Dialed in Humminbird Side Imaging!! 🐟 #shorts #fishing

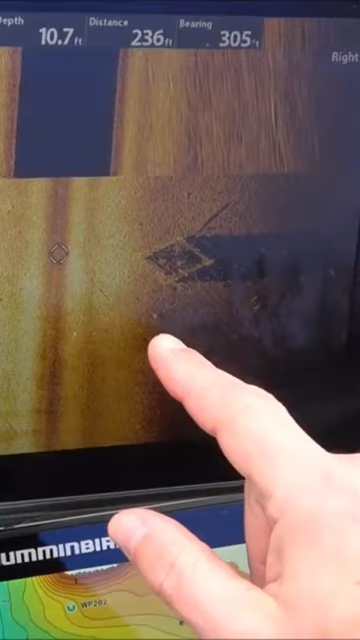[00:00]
On screen: depth 10.7 ft
individual that could be a fish most likely people say that the fish